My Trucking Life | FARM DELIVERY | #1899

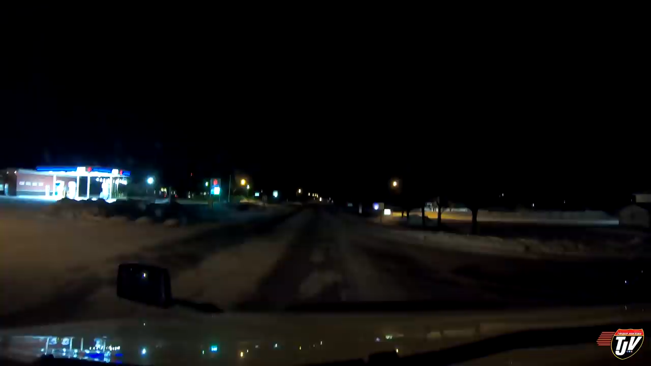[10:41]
Definitely not stopping here, but we're in Rothsay, Minnesota. Well, we're stopping here, but we're not stopping here for any longer than a coffee. Park up here, their pumps are never really busy. Park up here near them. Run in there, grab a quick coffee. See if we can get past, well, get close to Minneapolis. Let's see how far we can get. You guys know that since I've been on this